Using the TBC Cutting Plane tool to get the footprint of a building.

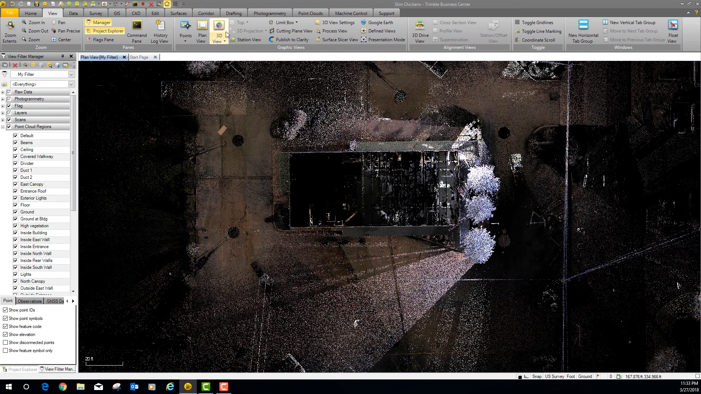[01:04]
as you can see here is the building um i've just got it in plan view let's go up to view let's go up to 3d view and if we look in 3d view there's all the scan data
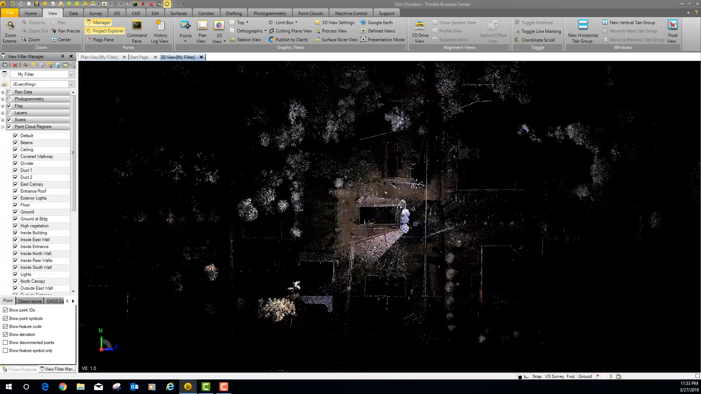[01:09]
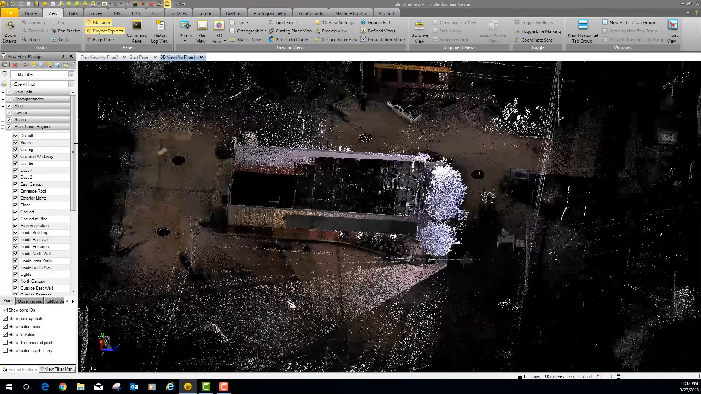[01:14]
so what i want to do is we're going to start coming over here and i'm going to start getting rid of things so let's get rid of the default beams get rid of the ceiling let's get rid of the covered walkway divider duck one duck two or the east canopy entrance roof and
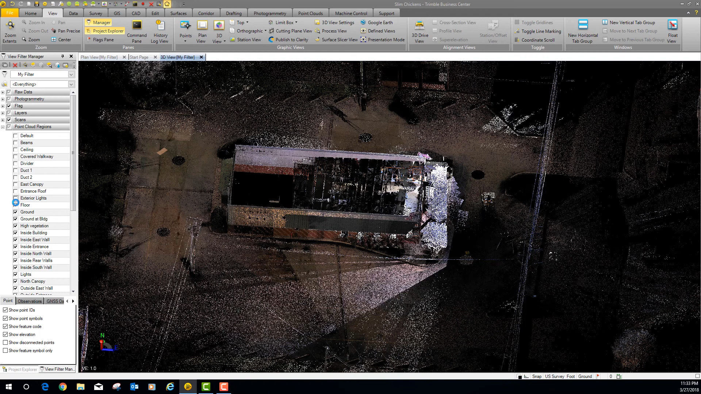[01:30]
exterior lights we're going to leave the floor we're going to get rid of the ground get
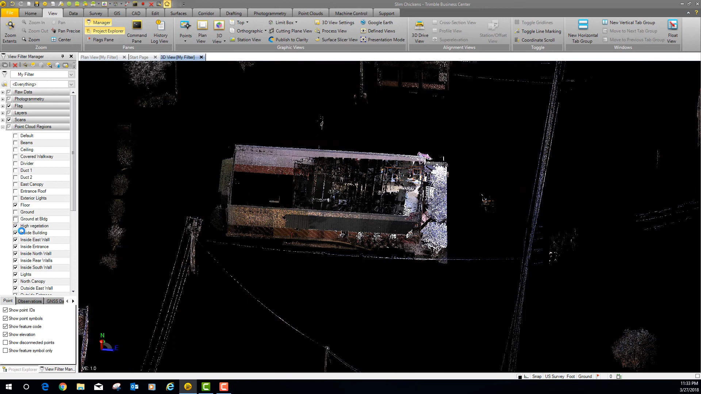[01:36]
rid of the ground at the building let's get rid of vegetation we're going to get rid of everything on the inside of the building for right now lights north canopy let's
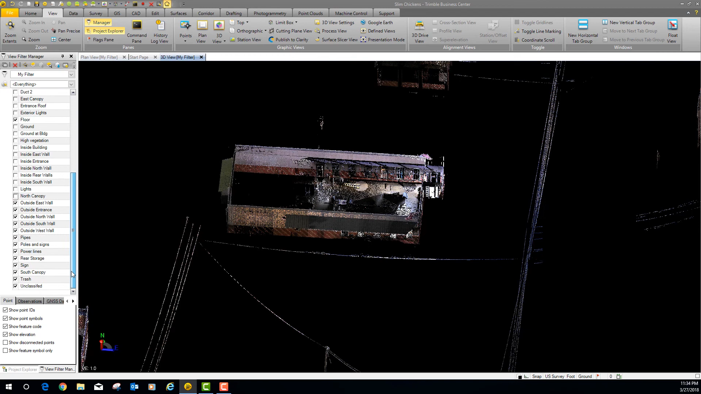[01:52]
pull down here a little bit look we've got uh outside outside outside let's get rid of the pipes poles and signs power lines i want to leave rear doors let's get rid of the sign
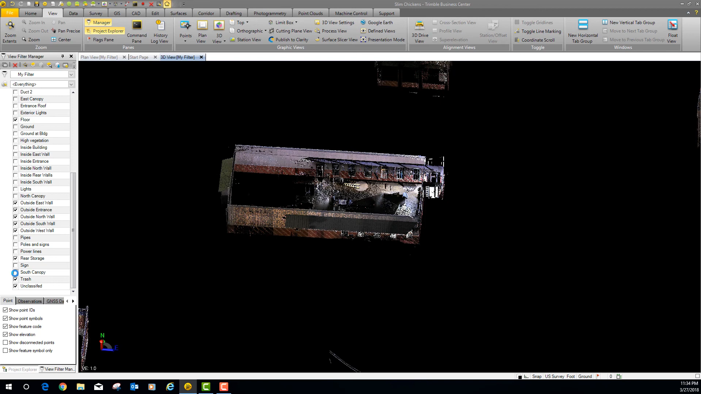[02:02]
let's get rid of the south canopy let's get rid of the trash let's get rid of the unclassified and let's see what we have
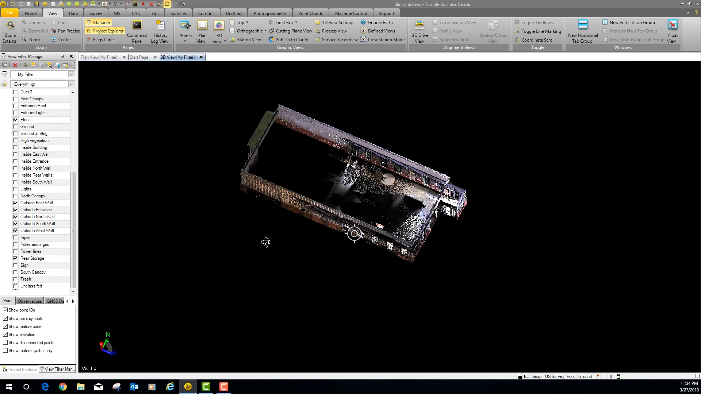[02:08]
left looks like what we have left is just the building
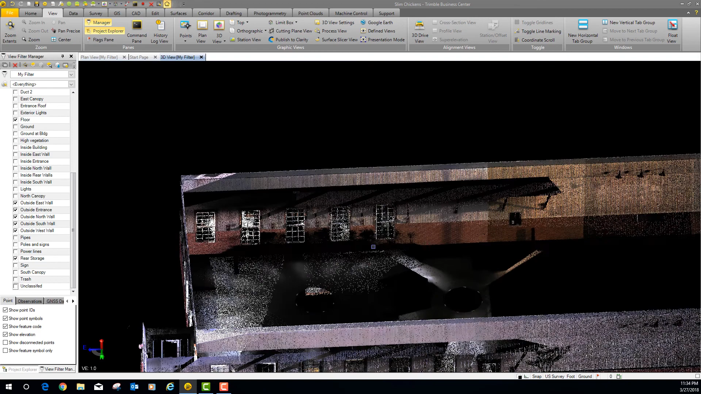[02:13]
okay so what we're looking at is the building and this is the um colorized
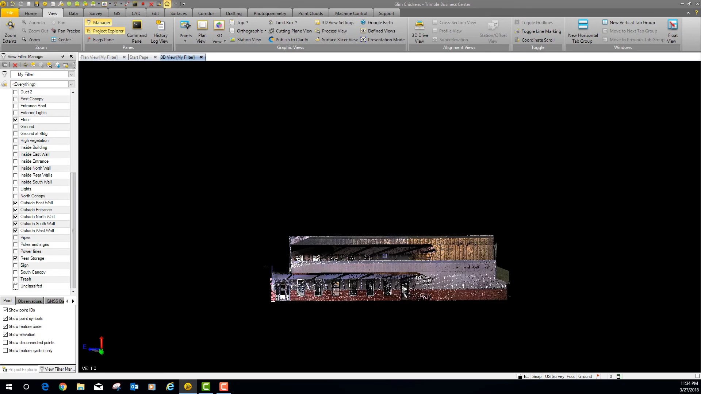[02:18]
version of the building which um personally i don't
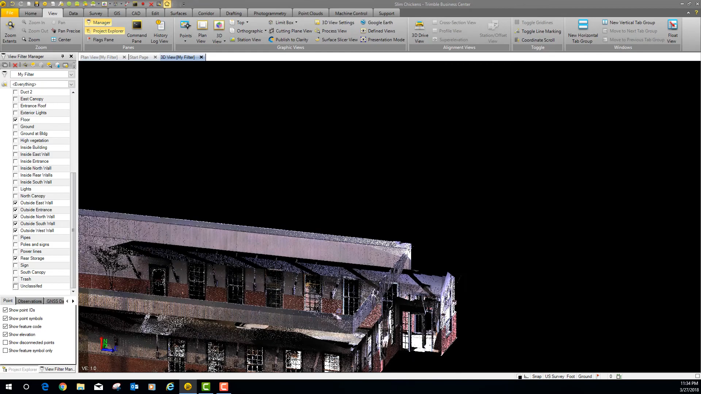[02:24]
like to work in the colorized version uh as you can see i've stripped the canopies
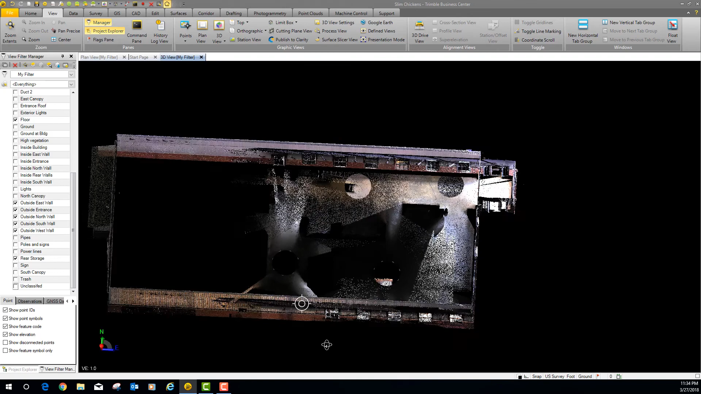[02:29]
and stuff out the outside so all we have right now is just a footprint of the building so what we're going to
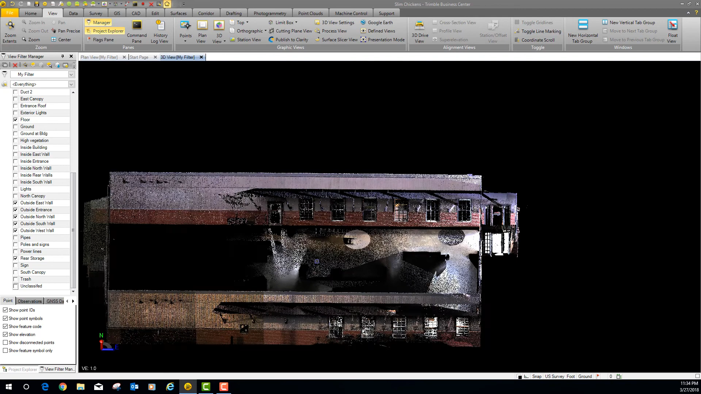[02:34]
do first thing i want to show you is let's go into point clouds i
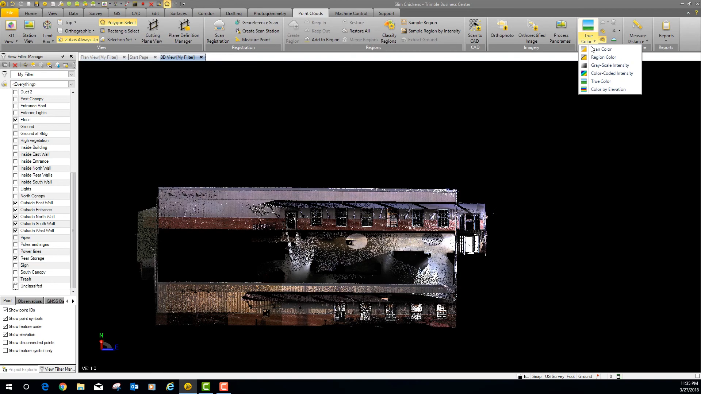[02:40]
like working in color-coded intensity i can just tell more about what's going on so let's look this would actually be considered the inside east
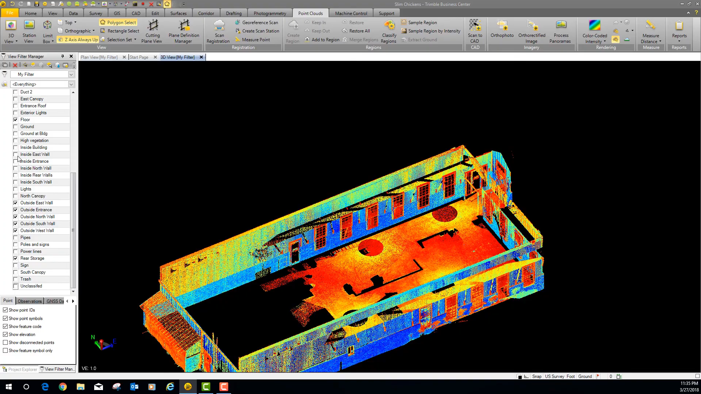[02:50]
wall wall so i just brought the inside east
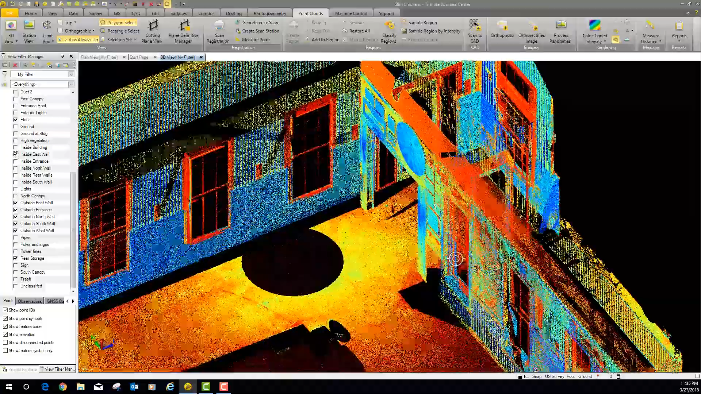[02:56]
wall so i want you to look at this as you can see here's the
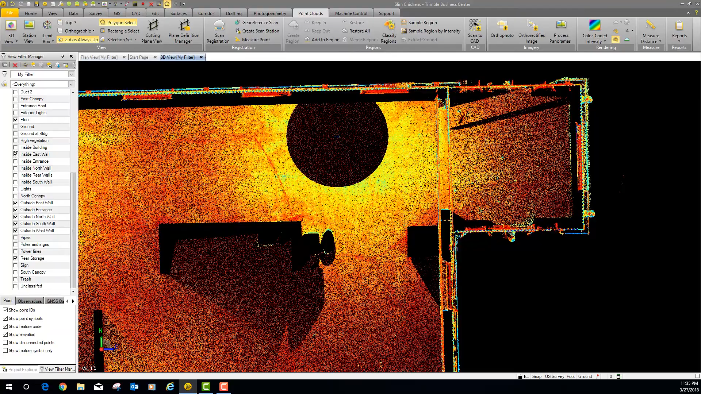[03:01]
outside wall here's the inside wall if we go into true color
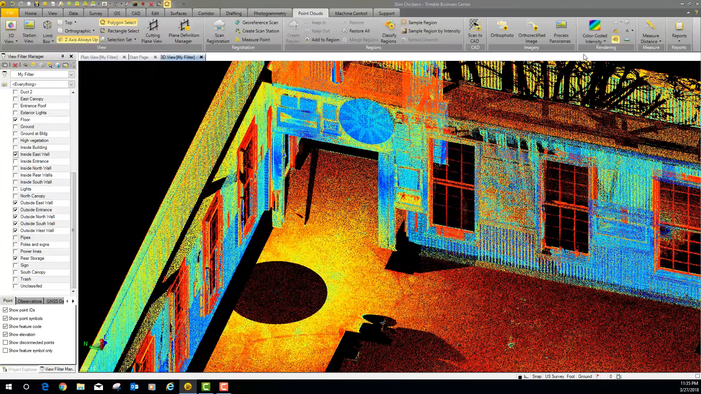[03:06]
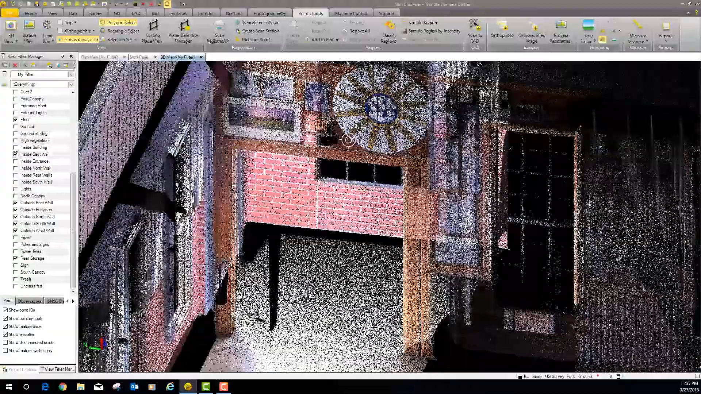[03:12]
you can actually see the photographs on the wall in true color
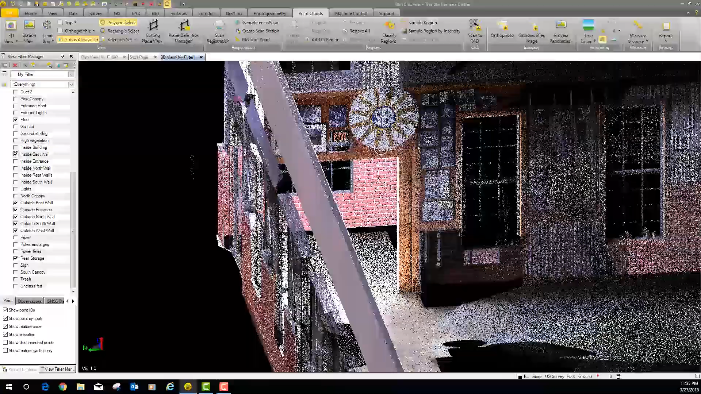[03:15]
so it's kind of clouded because we have the outside wall east wall turned on so we'll turn that off you can kind of see there's the inside so let's get rid of the inside right now for what
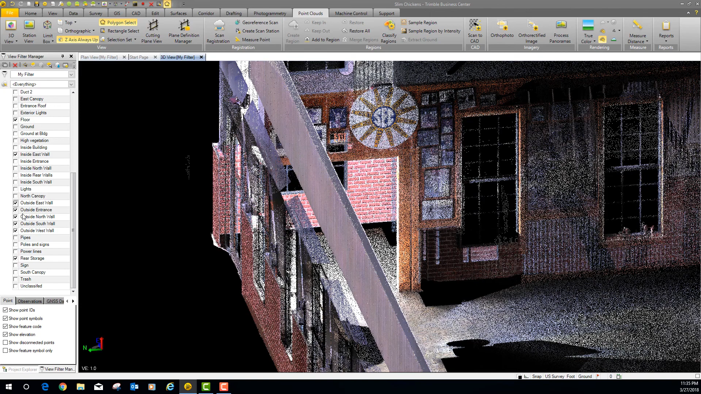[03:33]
we're doing um there's the outside wall okay so
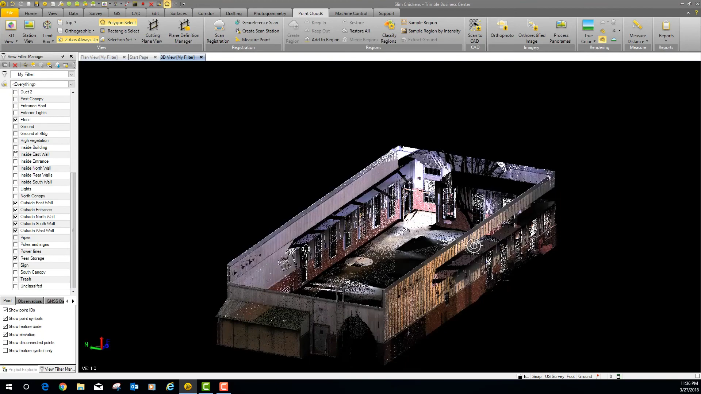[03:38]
let's spin this thing around let's run back to color-coded
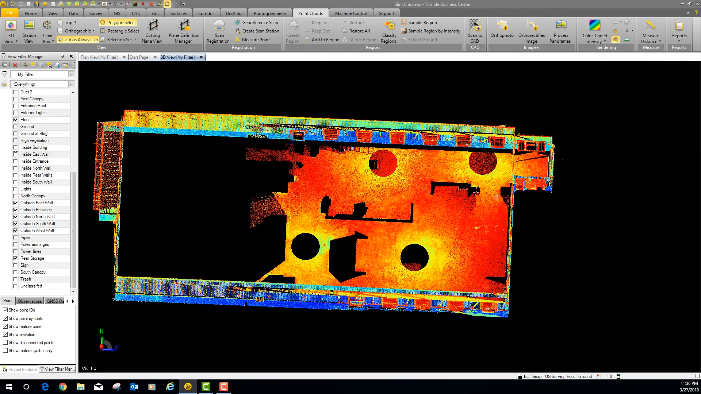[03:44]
intensity okay so now what we're going to do is we're going to actually go and i'm going to show you how to create the cutting plane and how to draw the footprint of this building so first
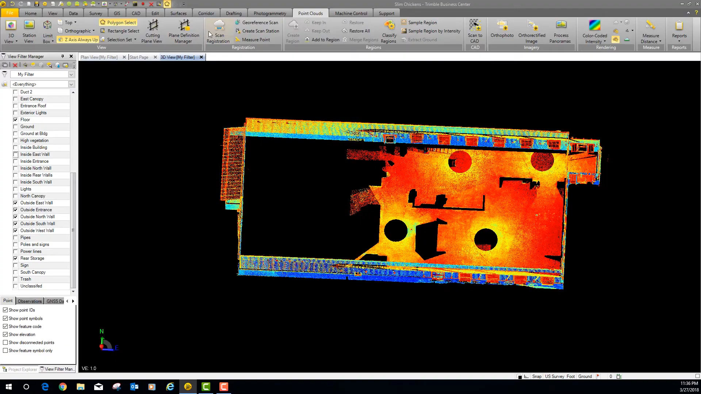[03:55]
thing we want to do is we want to define the cutting plane so what i'm going to do i'm going to get rid of this one so i can show you how this works let's remove it let's create a new one and we're going to call it the footprint footprint okay so now what i want to do is i want to get the position of it now what i need to do is go to my osnaps and make sure i'm on point
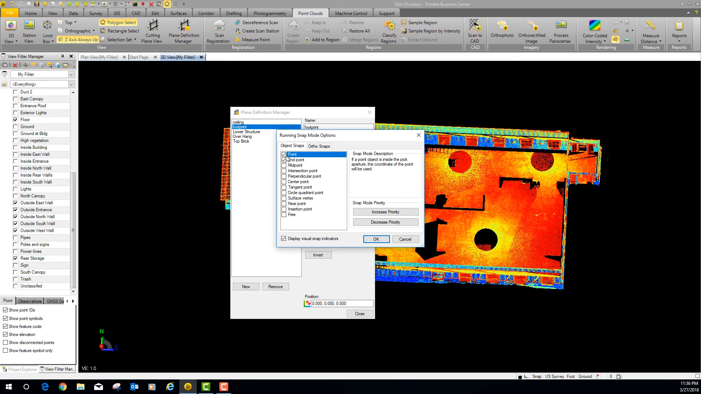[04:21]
so i've got point and end point both clicked on so if i go in here highlight that click on the floor somewhere there we go there's my cutting plane